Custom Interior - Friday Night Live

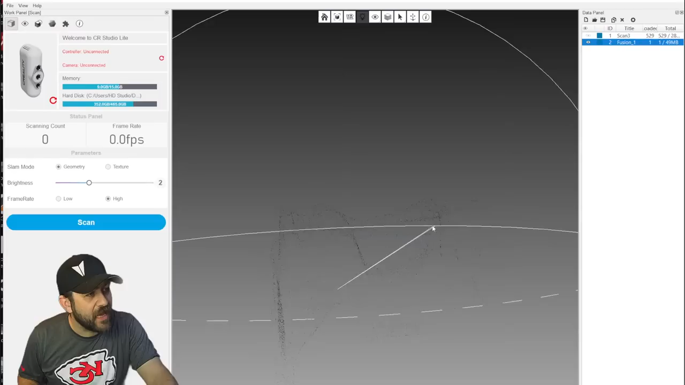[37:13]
Look at that scan. That is what I would call very reasonable.
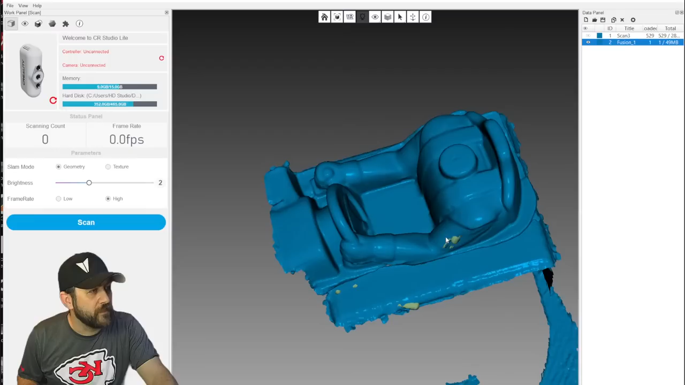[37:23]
We did a good job.
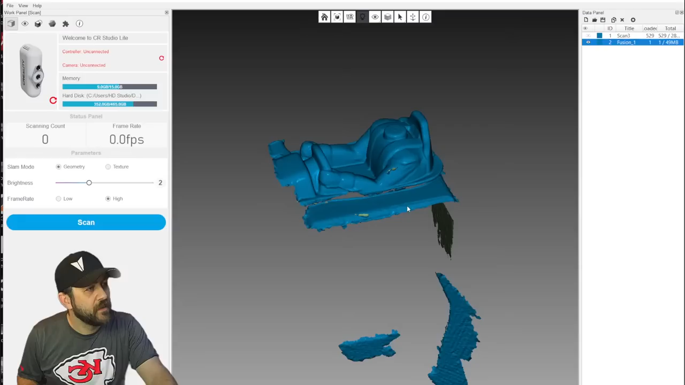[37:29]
So from here now, we can do a little bit of cleanup to get rid of some of this other like crap that's around here.
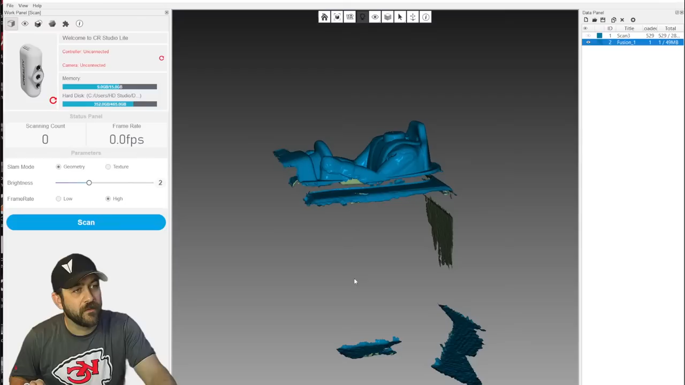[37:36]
We'll go into the editor mode that's right there. And then we're going to pan around a little bit. We're going to grab our selection mode at the top. Oh, I forgot.
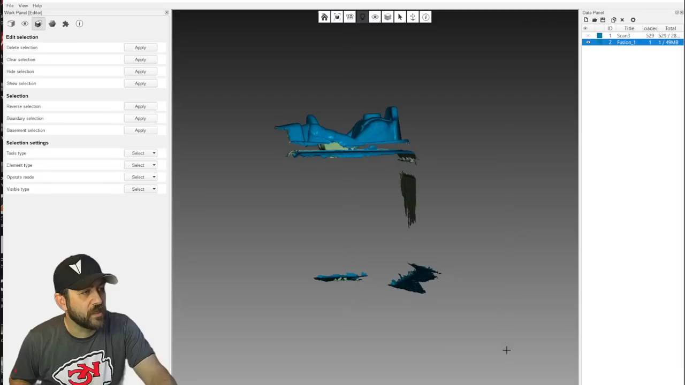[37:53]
You have to hold control and select that way. And then we can go over here and hit delete selection.
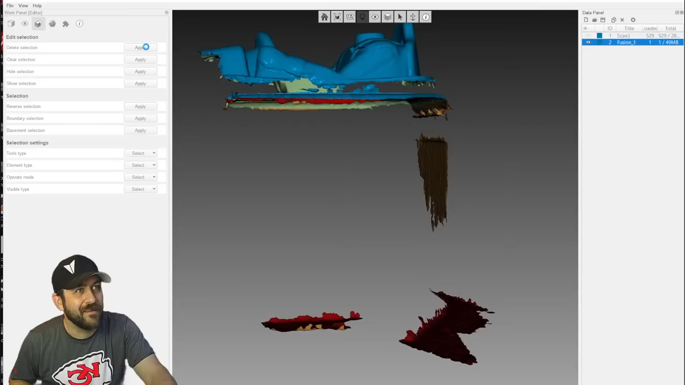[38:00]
And we just know that all of this stuff over here is, damn it.
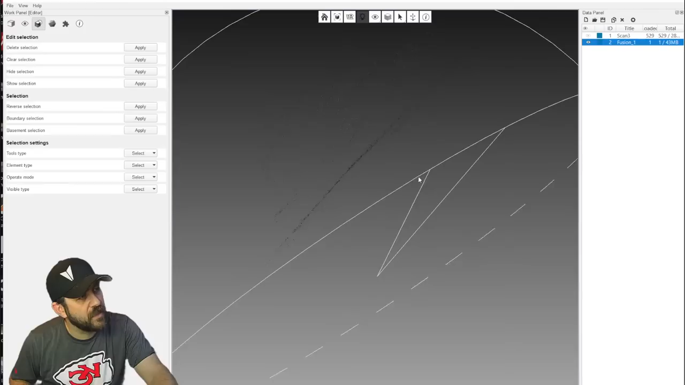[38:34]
selecting around. I could have deleted that already, but
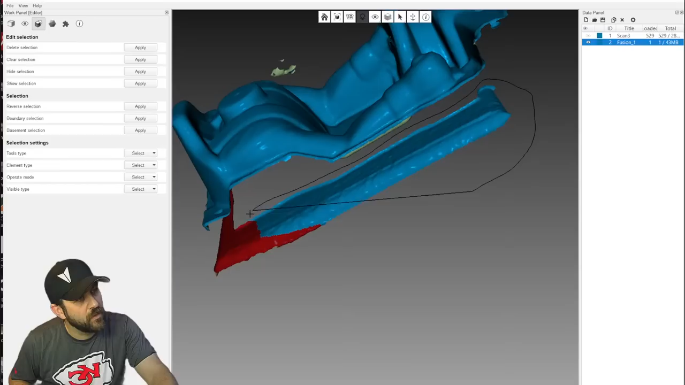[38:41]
got all of that and then hit delete. Don't know what these little stragglers are up here.
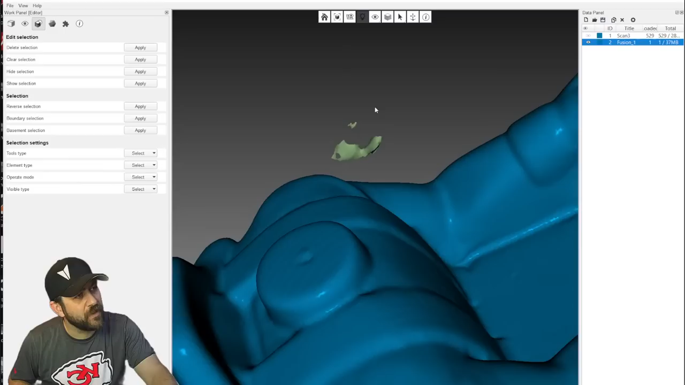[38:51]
Get rid of that too. Delete selection.
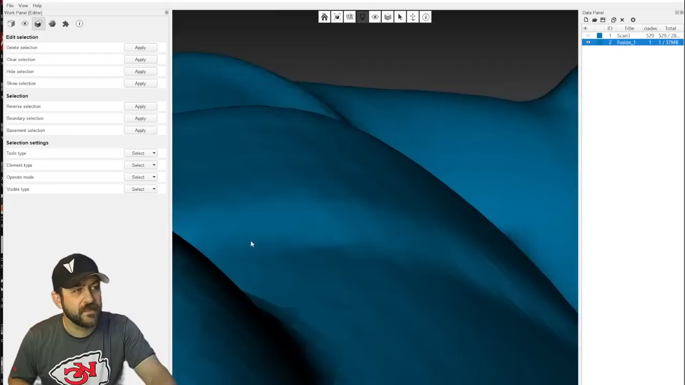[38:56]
And now we've got pretty much just our interior.
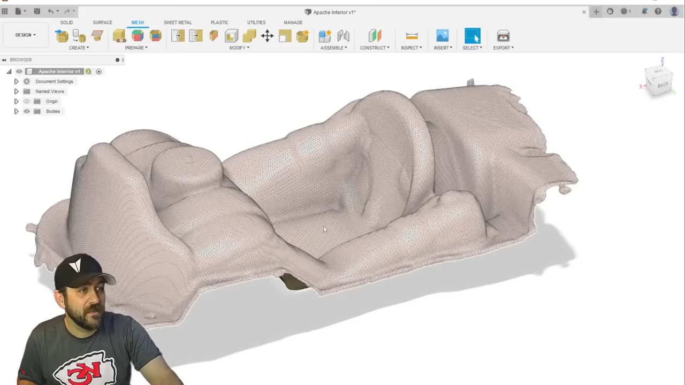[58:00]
So up in the top of the menu bar, there's remesh and reduce. Reduce is what we're going to go after. And I can actually take this down to probably like 10%.
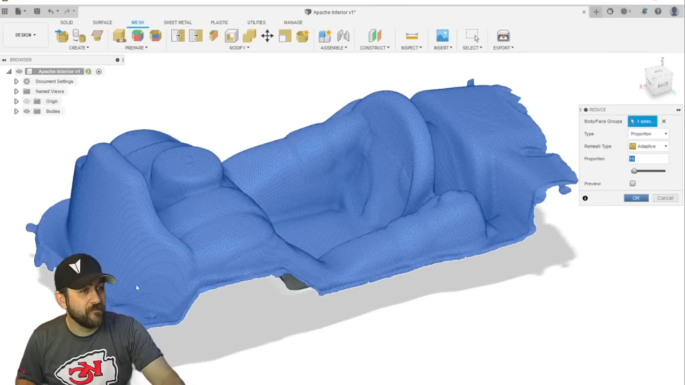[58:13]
So, and you'll see these triangles get much bigger. There you go. So it loses some detail in that. And 10%, like, did we lose too much?
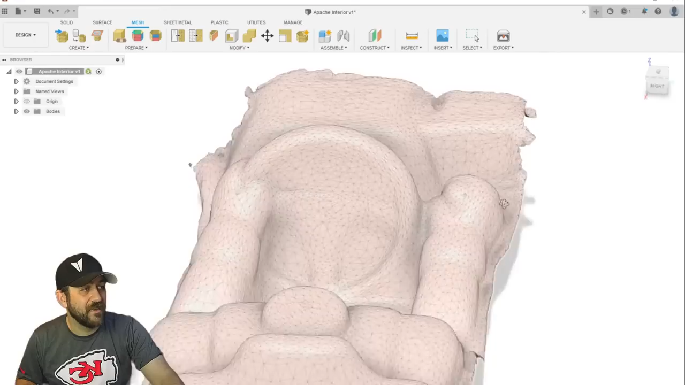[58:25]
Maybe if I hit undo.
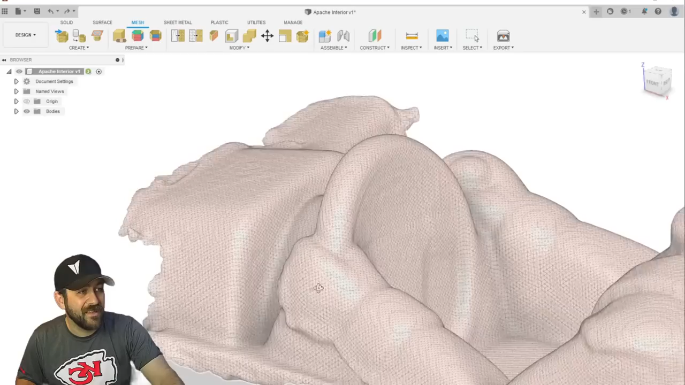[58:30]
See, not really though. Like,
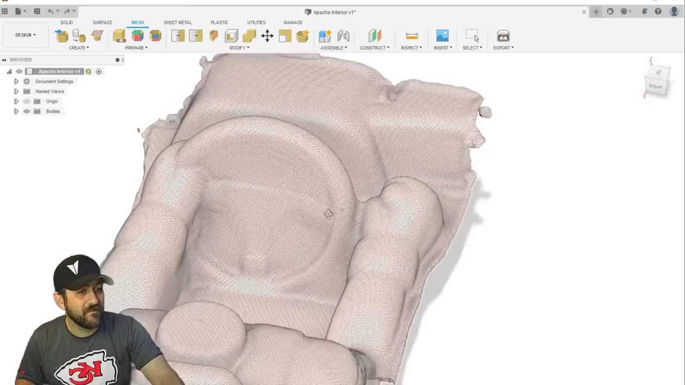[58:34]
it's actually still, it's probably fine.
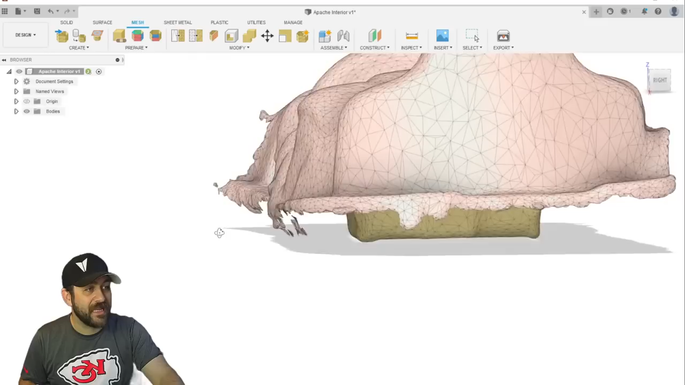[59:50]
So we can do some cleanup and some conversion. One thing we can do convert. we might be able to get away with this. Let's see.
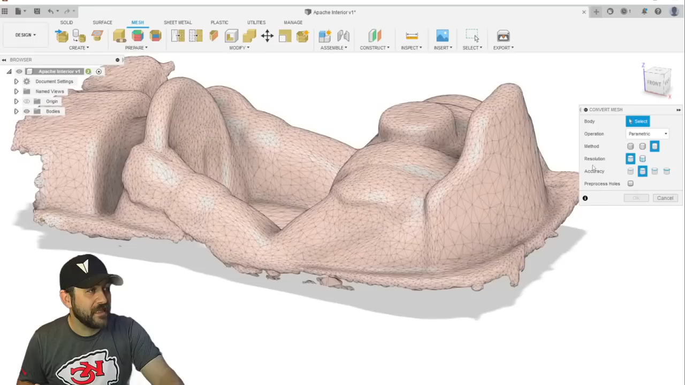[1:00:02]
We'll do an organic conversion from the mesh.
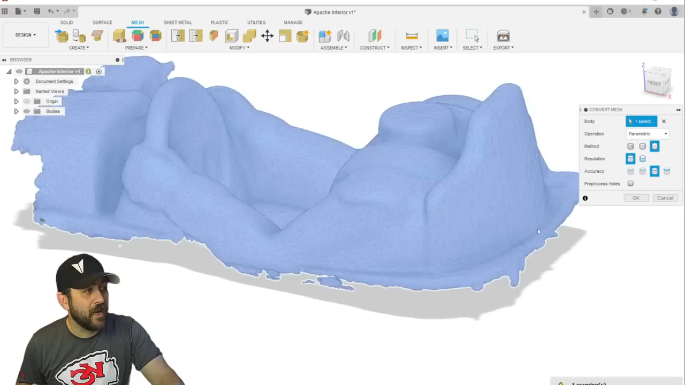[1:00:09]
We can do high pre-processed holes. No, it's okay. It's gonna be mad at us for a second again. Let's see what it does. We'll just see. Still a lot of triangles on this.
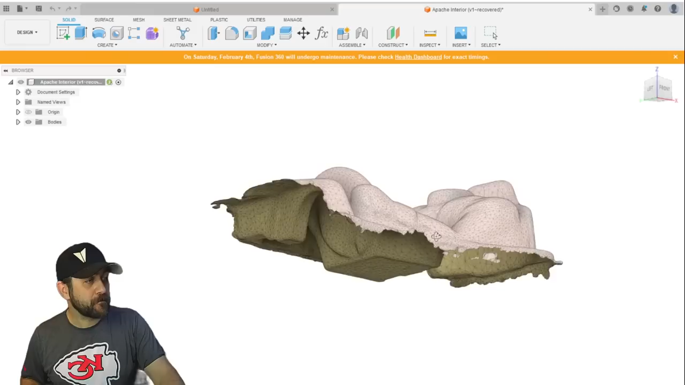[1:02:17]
So, underside, the inside of that scan, see?